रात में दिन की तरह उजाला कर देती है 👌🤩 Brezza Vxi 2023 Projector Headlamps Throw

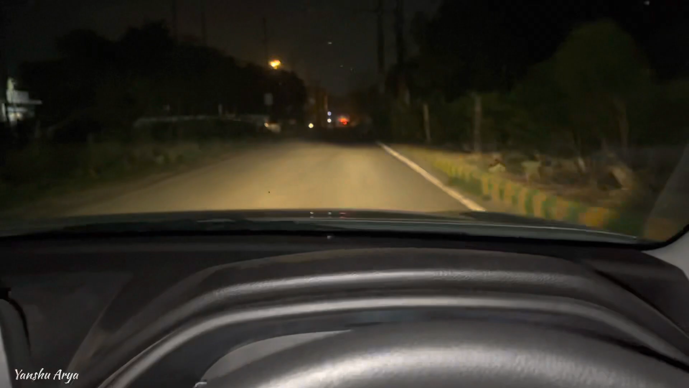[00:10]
प्रोजेक्टरेड्लैम्स आते हैं उनका थ्रोव अगेरा कैसा है और यह जो VXI में जो हेड्लैम्स आते हैं ना इनका भाई वो मतलब
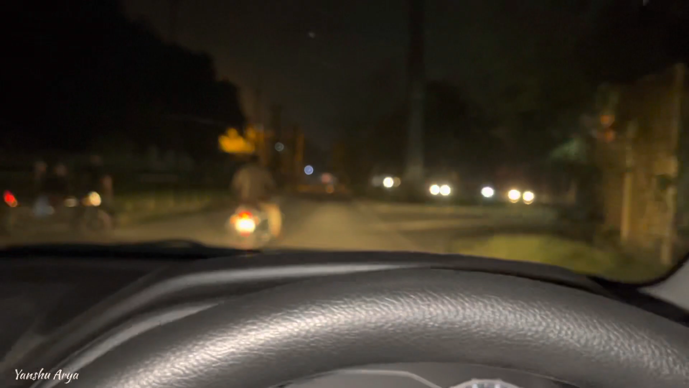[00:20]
VXI में normal projector headlamps आते हैं और LXI में भी वही आते हैं आपके
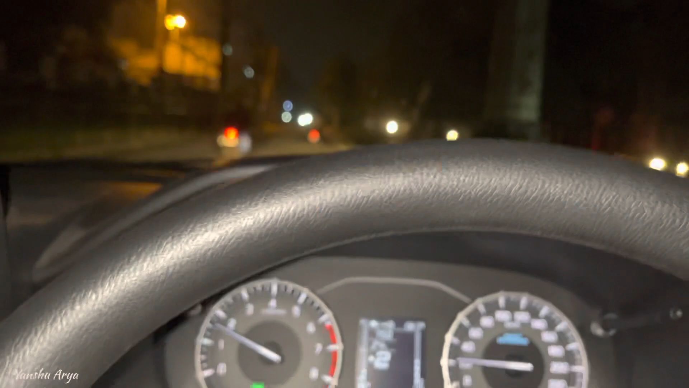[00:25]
ZXI में और ZXI Plus में थोड़ा सा headlight में अंतर आ जाता है तो
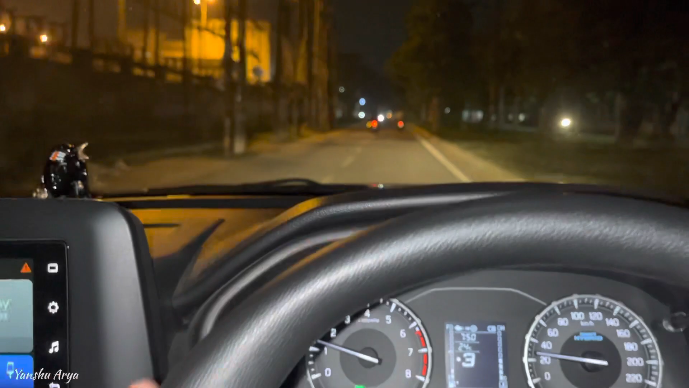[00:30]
आज हम उन सब चीजों के बारे में बात करने वाले हैं इनका throw कैसा है कैसा नहीं बागी मतलब आपको after market वाले जो HID या LED वगेरा होती है
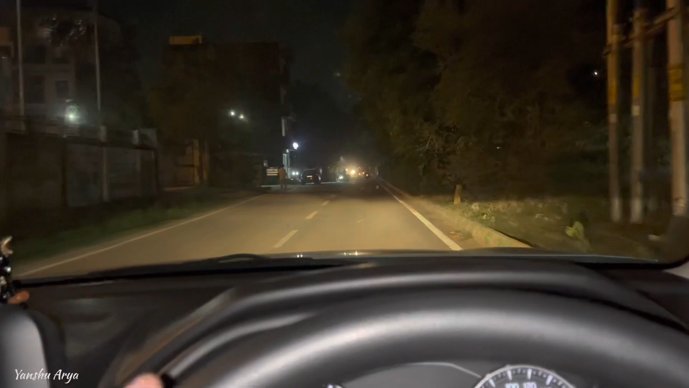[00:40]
उन्हें लगवानी की जरूरत है या नहीं तो अभी आप जैसा देख पा रहे हो ना यह मैंने ना low beam शुरू कर रखी है और अभी आप देखोगे तो मैं
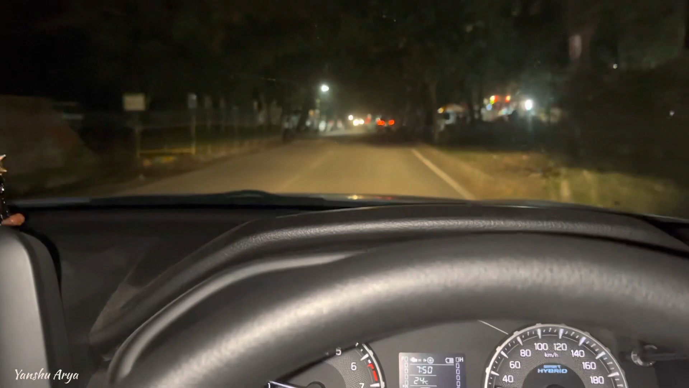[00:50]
यह डिपर मार रहा हूं आपको कुछ अंदाजा लग पा रहा होगा पता नहीं केमरे में तो
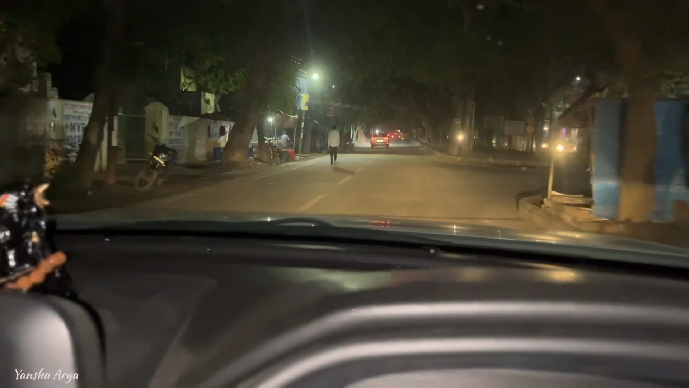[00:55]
यह देखो अभी मैंने high beam पे गर दिये अभी आप इसका throw देखना यह जो
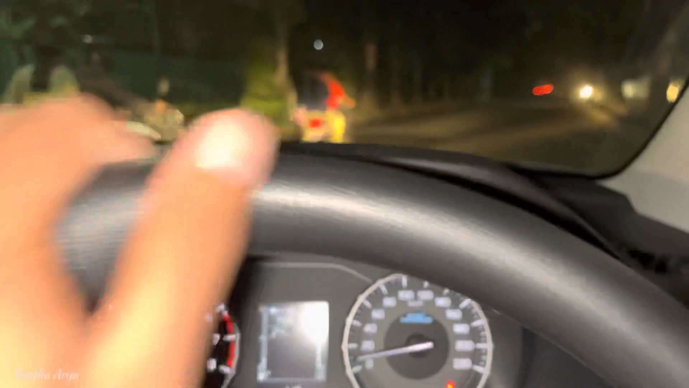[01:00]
चली है ना अब high beam पर चली है यह त देखो भई आप जैसे मैं एक बार आपको low beam पर करके दिखाता हूं मतलब यह पूरी बंदी करके दिखा देता हूं फिर आप देखना एक बार बंद मतलब पूरे अंदेरे से अंदाजा लग जाएगा आपको कि क्या इसका throw अगरा है यह सब
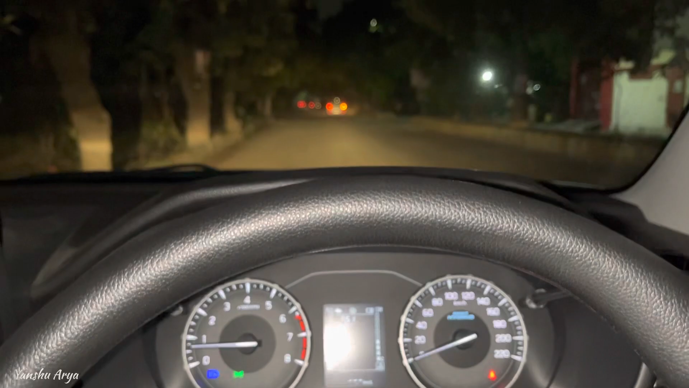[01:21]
सारी चीज़े आप देखते र अब मैं इने on करता हूं और यह जो अब high beam ही शुरू हो गई
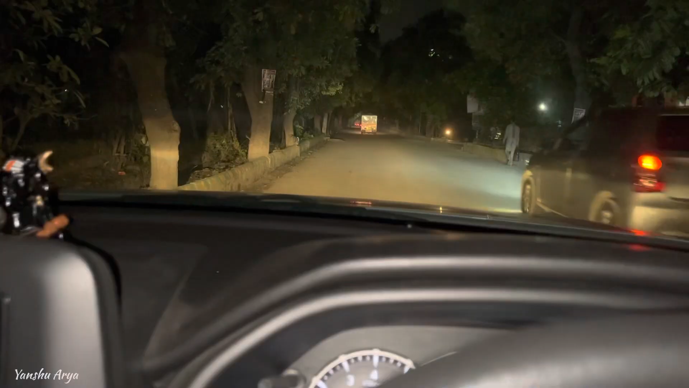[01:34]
अब यह जो है यह इसकी low beam है ऐसे मैं डिपर मारूंगा तो सामने आली गाड़ी पर क्या इसकी reflection वगरा पड़ती है
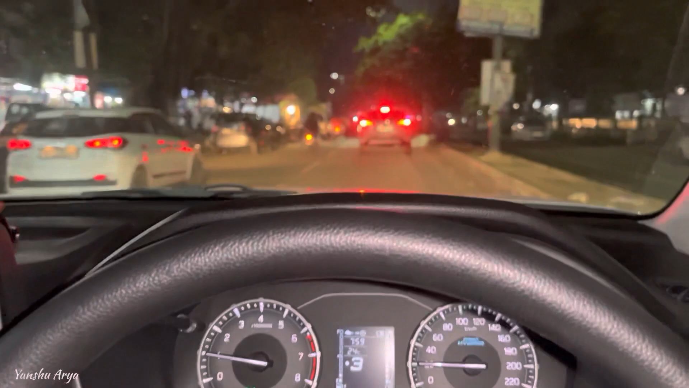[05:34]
अब यह मेरे सामने ही चली है उसकी टॉयटा की हाई राइडर इसमें एजवाली लाइट आती है मतलब LED आती है प्रोजेक्टर एल्लेम्स के साथ और इसका मैं आपको थ्रो बता
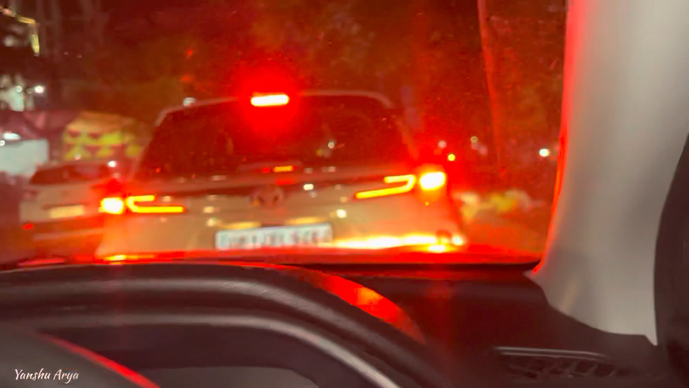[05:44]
हूं यहर ऐसे तो दिखनी पानेगा इसका थ्रो कैसा है बाकी मैं आपको एक बार ऐसे डिपर से अंदाजा लगाता हूं मतलब इसका भी अगर
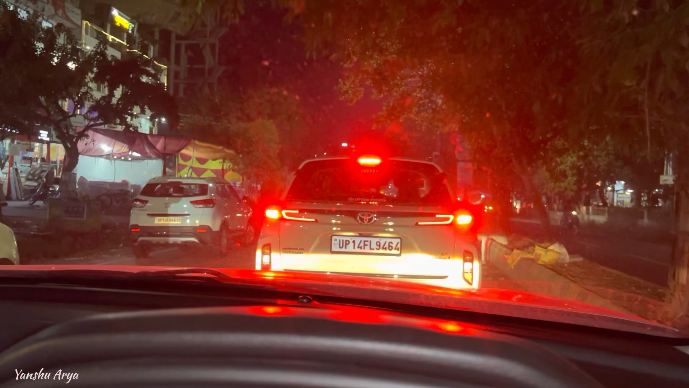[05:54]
काफी अंदेरा हो रहा है तो बड़े आसा है इसका थ्रो अगर आपके हाईवे पर काफी उजाला हो रहा है तो इनका थ्रो आपको देखने के लिए नहीं मिलेगा क्योंकि
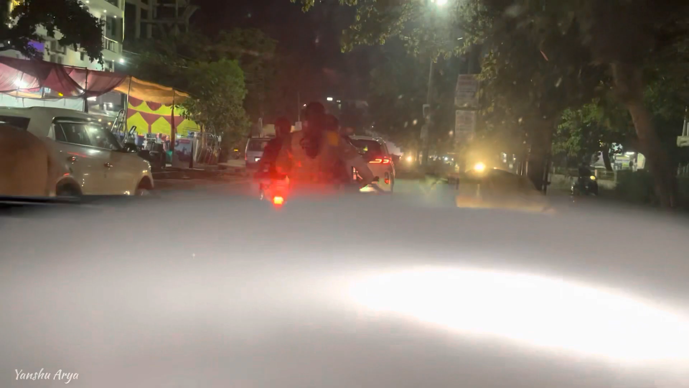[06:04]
वाइट वा
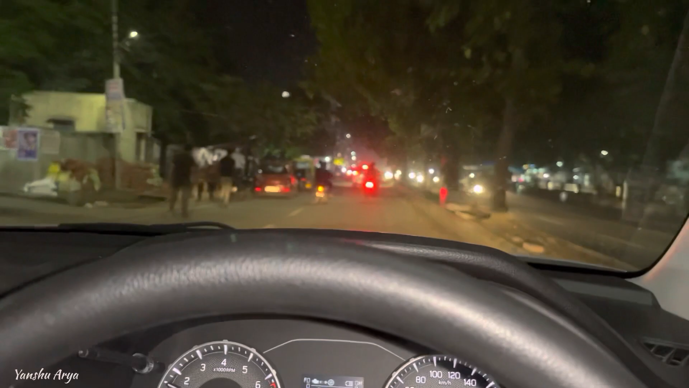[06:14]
आप देखना ऐसा थ्रो देखने के लिए मिल जाता
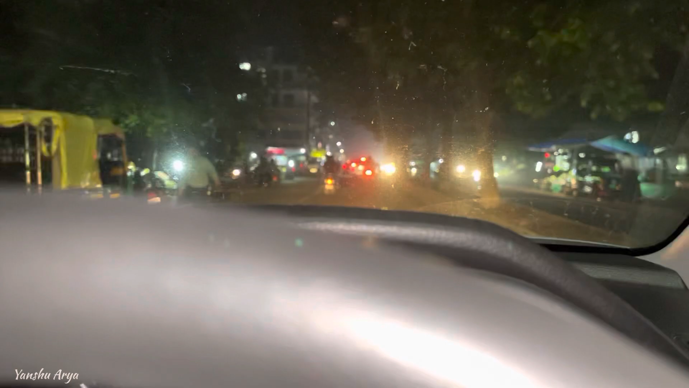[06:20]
है अभी मैं हाई वीम पर चला रहा हूं गाड़ी तो आप देखते रहें ना वीडियो में कैसा इसको कैसा इसका थ्रो है